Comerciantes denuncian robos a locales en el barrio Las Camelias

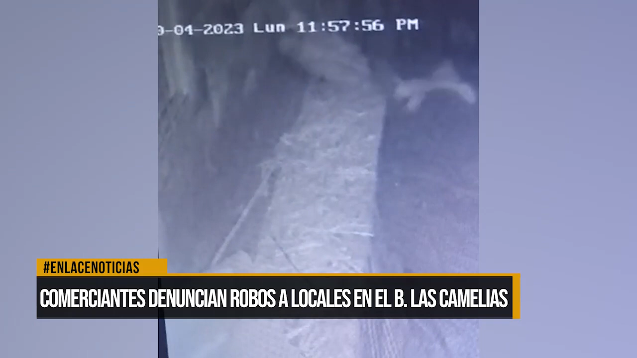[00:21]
un sujeto escala un muro para ingresar por la parte posterior de un local de mangueras y suministros hidráulicos. Al lograr superar la barrera, alcanza la cámara y la tira hasta cortar la señal.
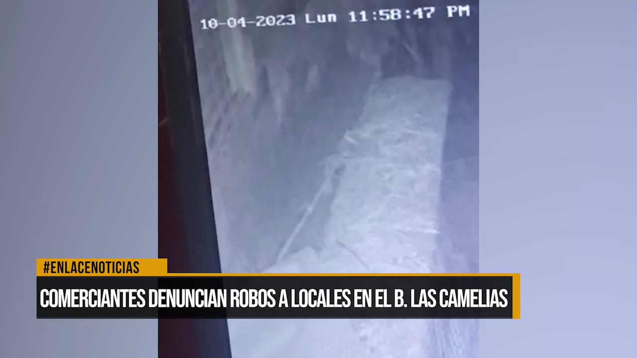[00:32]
En la mañana de este martes, los comerciantes, al arribar a su lugar de trabajo, se encuentran con la situación y el hurto de un motor de aire acondicionado.